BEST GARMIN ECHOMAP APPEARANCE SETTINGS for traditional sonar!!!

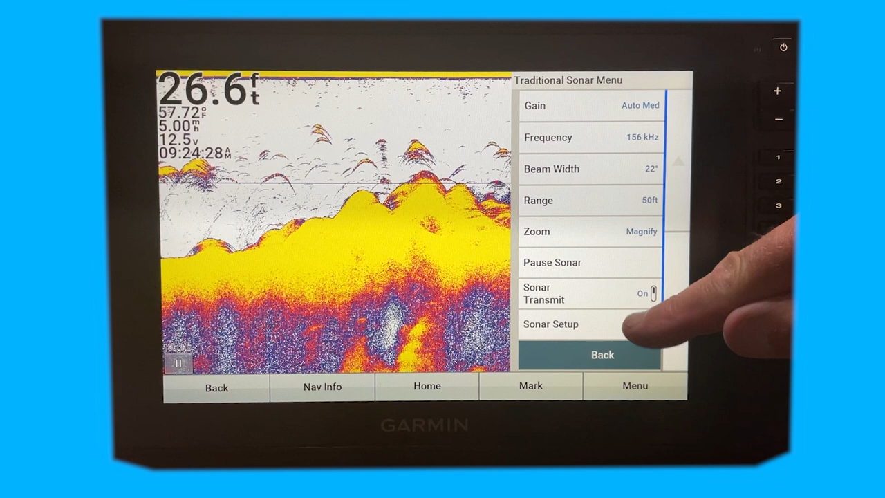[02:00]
On screen: depth 26.6 ft, water 57.72°F
So that's the first feature that might be a little underutilized. And you can use that a lot when you're honing in on suspended fish. The other one, go into sonar setup. Go into appearance. There's quite a bit there. From there, you can change your color scheme. You can turn on the edge. You can turn on the A-scope, and the picture advance. And I'm not going to talk about the fish symbols, because if you're using the fish symbols, I don't know what to tell you guys. But let's not use the fish symbols. All right, picture advance, what I promised you.
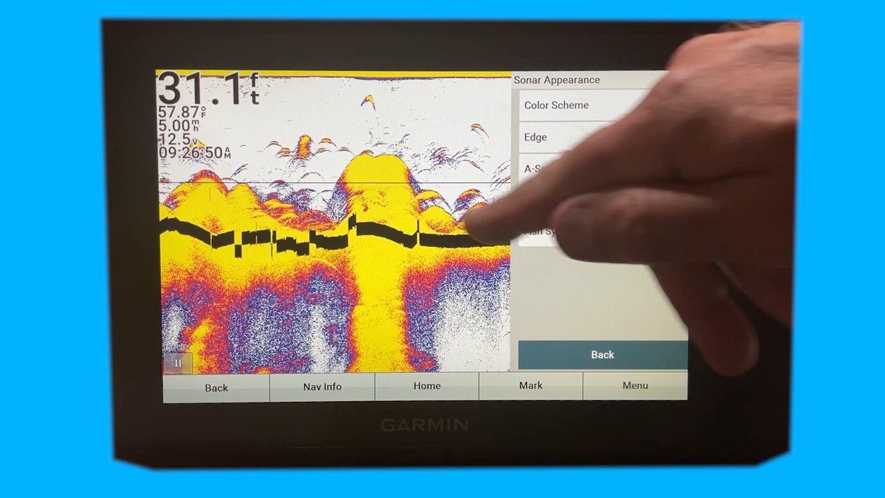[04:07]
On screen: depth 31.1 ft
You can see that black line came on there. So basically what that black line is depicting is where the bottom contour is, where the actual bottom is. Because you can see these humps up in here. Those might be some rocks. They might be some brush. You know, things like that. Now, if you look, that's a pretty thick line. And those are real bright returns. So that's probably a rocky bottom. Of course, I'm on simulator, so I don't know for sure.
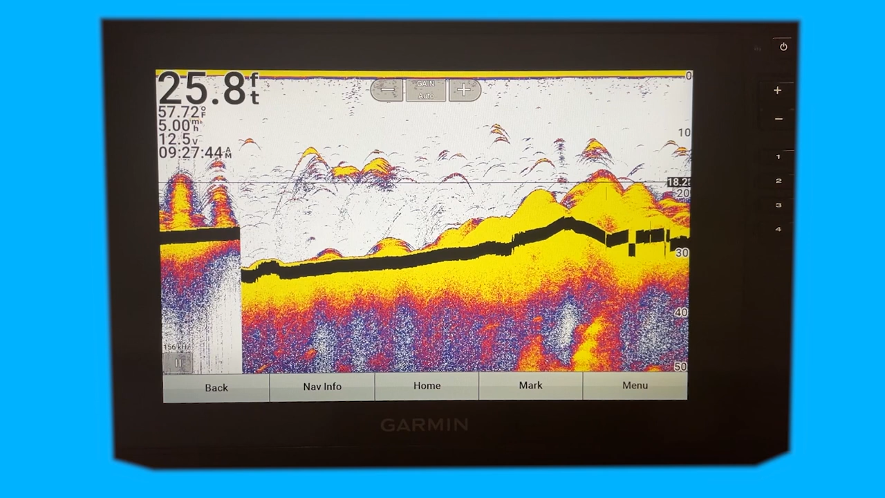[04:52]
On screen: depth 25.8 ft, water 57.72°F, speed 5.00 mph
But the bright returns in the thick line tells me that it's probably more of a hard bottom. And if you get a thin line and dull returns, that's going to indicate more of a muddy or a sandy bottom. And then if we go back, go back to sonar setup, in appearance, there's one more I'm going to show you. And that's a scope. And that's a pretty cool feature. For those of you who are old enough to remember a flasher, that's basically your flasher. And it's kind of neat
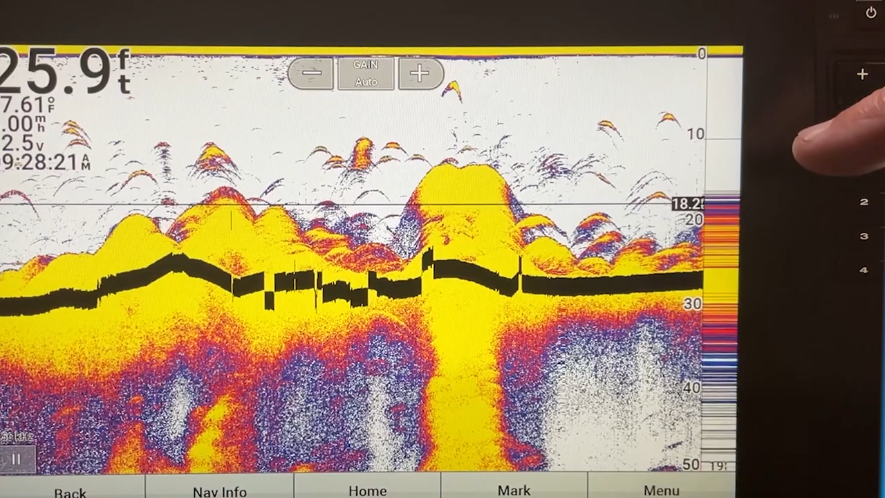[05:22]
On screen: depth 25.9 ft
to watch as it draws out the pictures of the fish and of the structure. Where if you're looking up here in the white part of the column, of the water column,
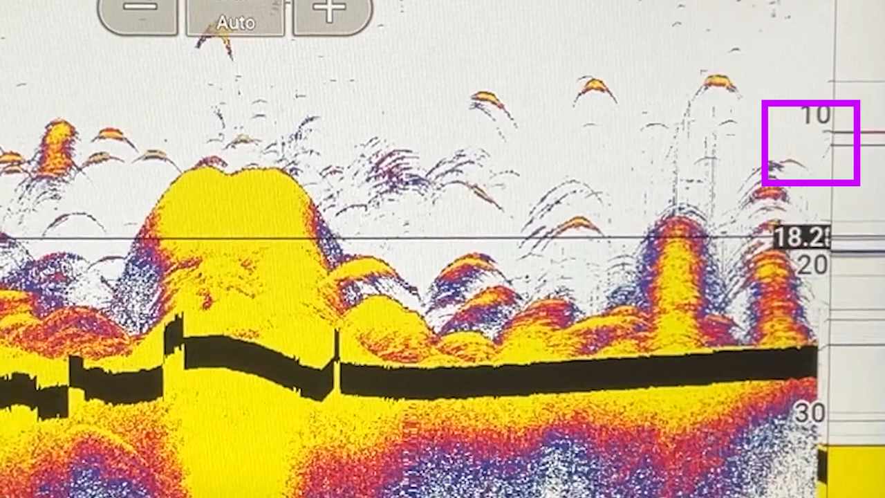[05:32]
if you're looking at suspended fish, it's telling you where they are.
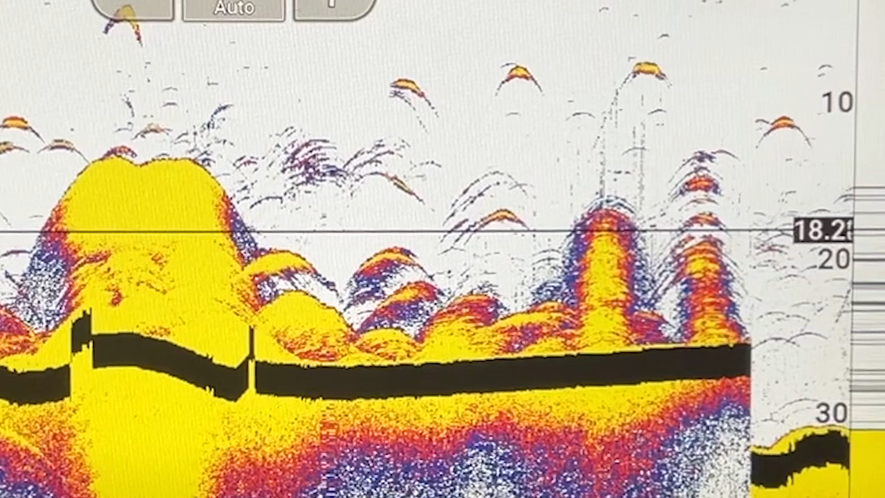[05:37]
Now, the other thing that's doing, if you're wondering how that edge line works, look at this for a minute. That's the most consistent part of the screen right there, is where it's drawing that edge.
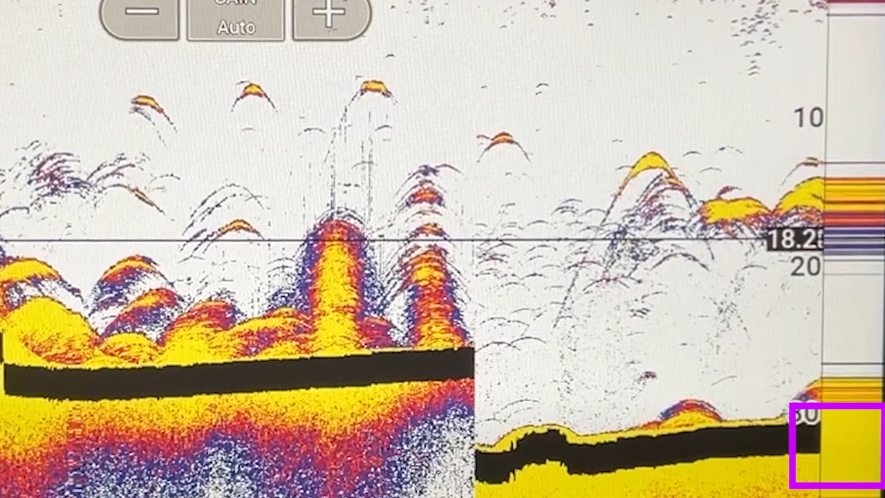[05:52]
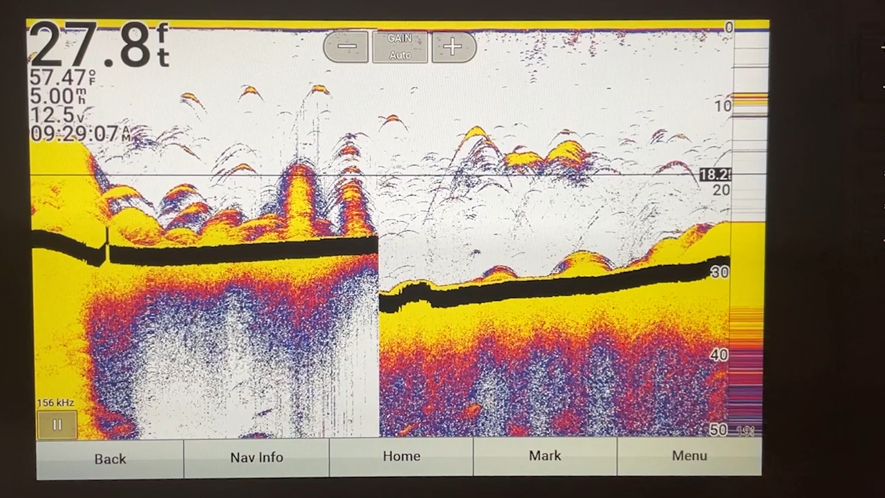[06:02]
On screen: depth 27.8 ft, water 57.47°F
All right, so going back to the menu. Sonar setup, appearance. Let's go ahead and see what that looks like.
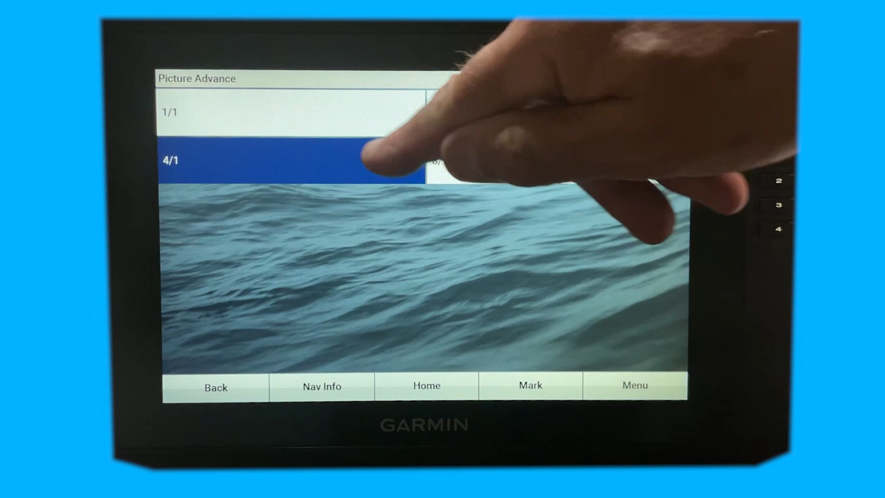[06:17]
And four to one, with all that turned on.
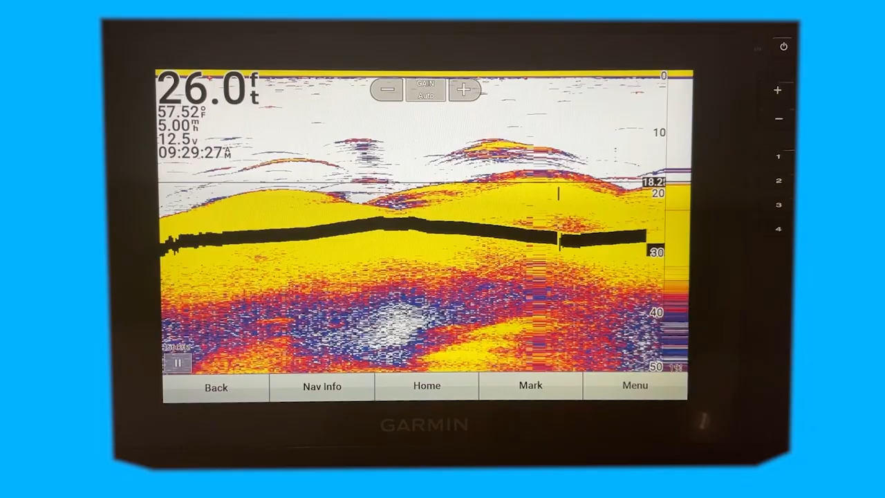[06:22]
On screen: depth 26.0 ft, water 57.52°F
It's moving much faster, because it's giving you four images or four columns per sonar pulse.
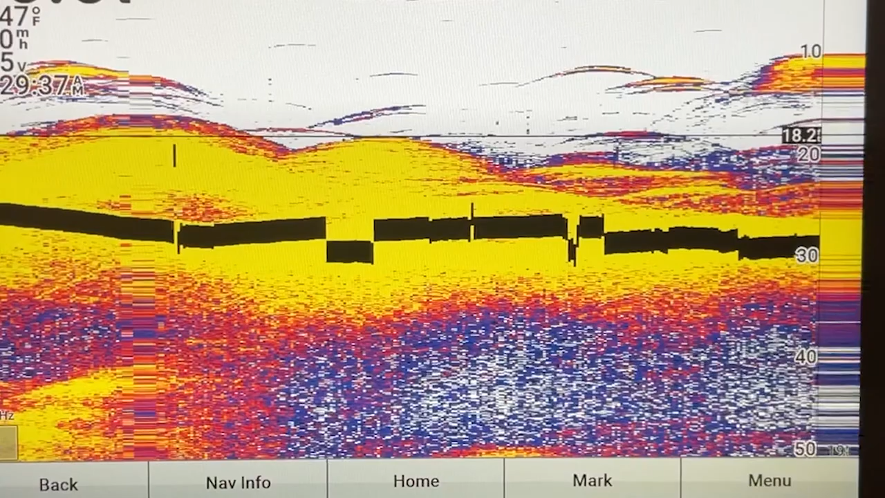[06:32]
We can see how much bigger those return images are in the picture.
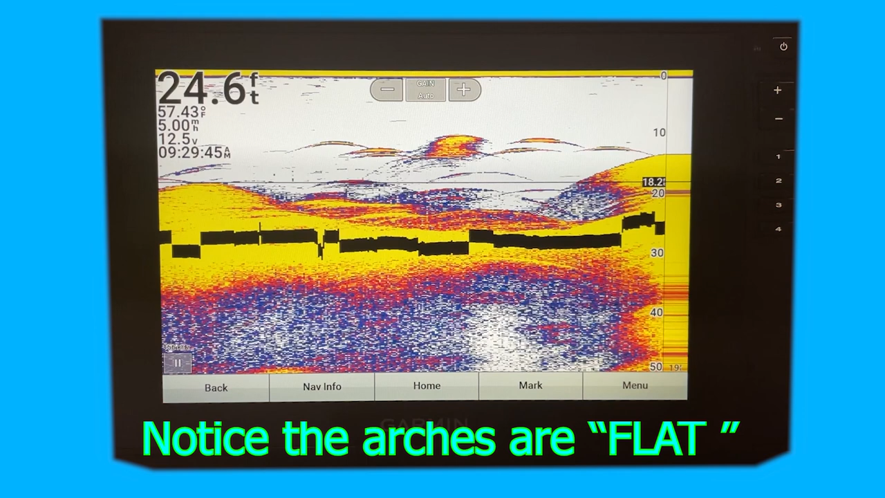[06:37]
On screen: depth 24.6 ft, water 57.43°F
Okay, so let's go ahead and set this back to normal.
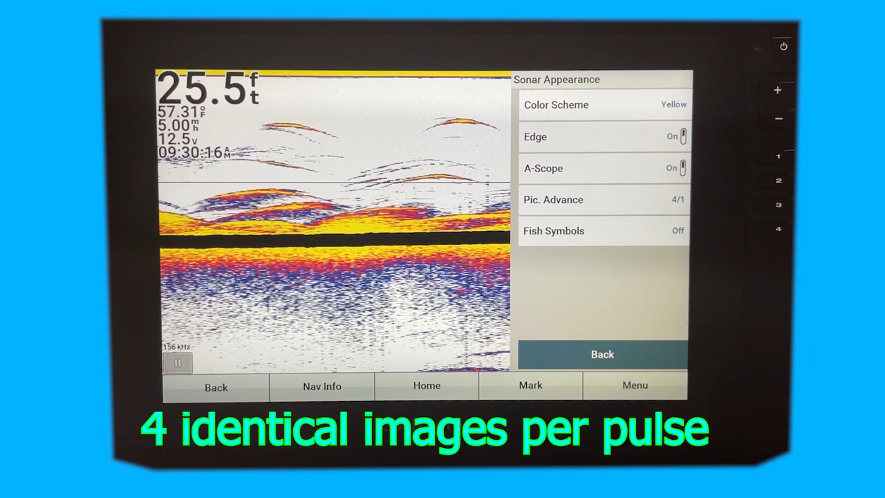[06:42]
On screen: depth 25.5 ft, water 57.31°F
Turn the edge off, the A-scope off, picture advance back to one to one. And okay, it talked me into fish symbols. There you go. There's your menu.
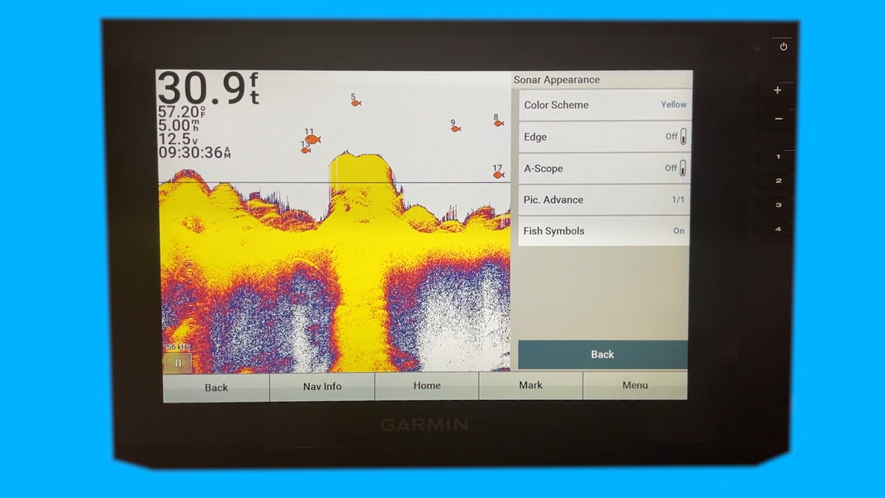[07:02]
On screen: depth 30.9 ft, water 57.20°F
So there you go. Now you can see fish. But actually, I'm going to tell you something. The fish symbols have saved my day more than once, because my grandkids absolutely love it. And when they get bored, and they get to running around, I turn the fish symbols on, and I say, hey guys, tell me when we're going to buy a fish. And boy, they just eat it up. You know what I haven't done?
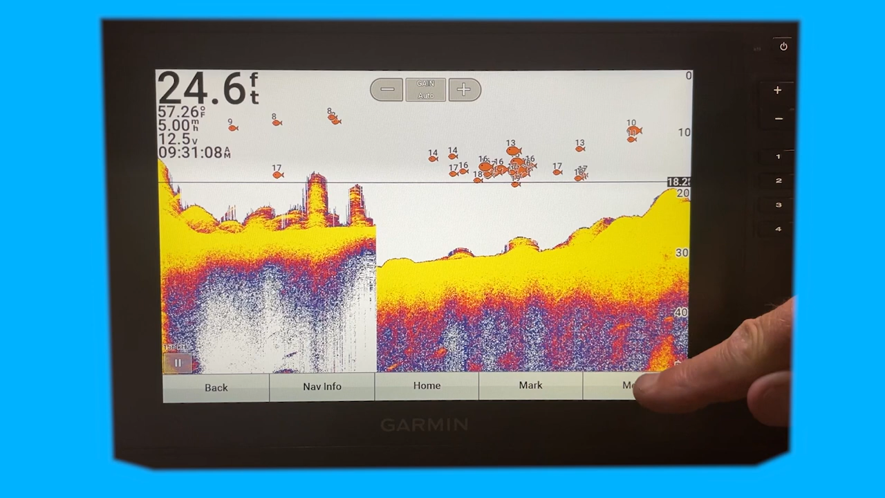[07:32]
On screen: depth 24.6 ft, water 57.26°F
And I wonder what the A-scope looks like with the fish symbols on. Let's try that. Wait for a fish here. Oh, now there's not a fish in the pond. See, if you look up here at the A-scope, it's been picking some stuff up.
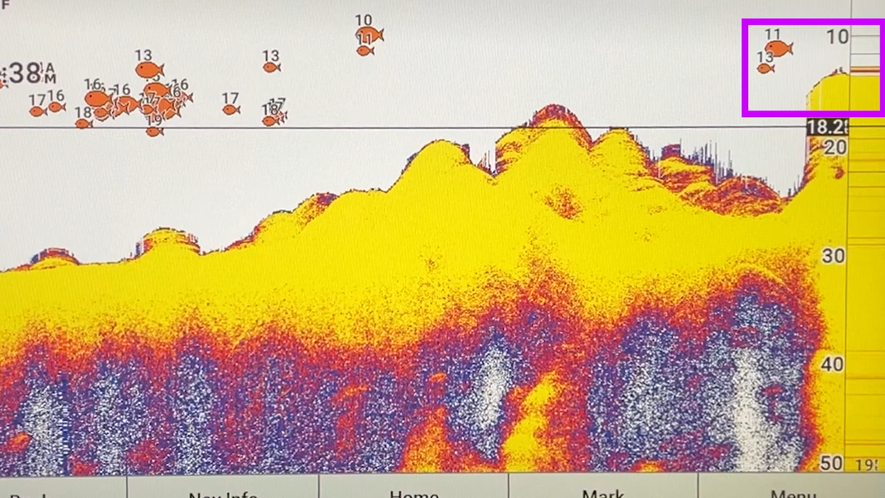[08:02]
See right up there? And out pops a fish.
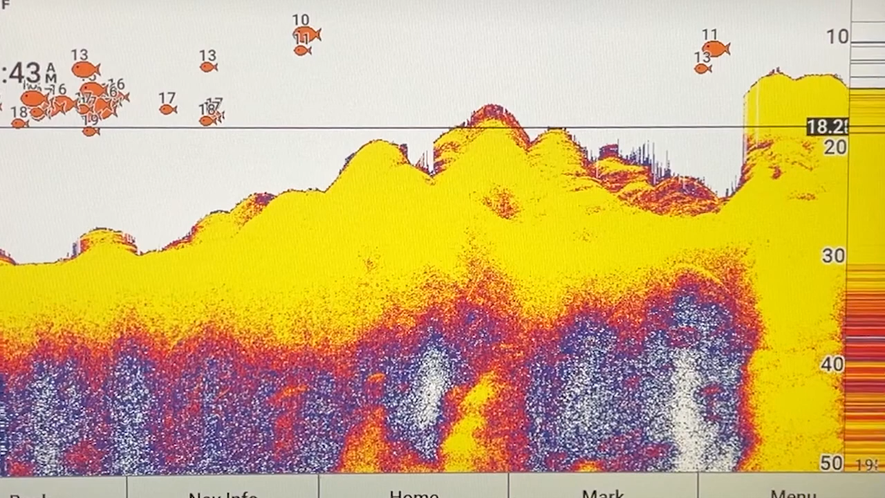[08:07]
So the kids just really like that. So if you're having trouble with them kids, turn on them fish symbols.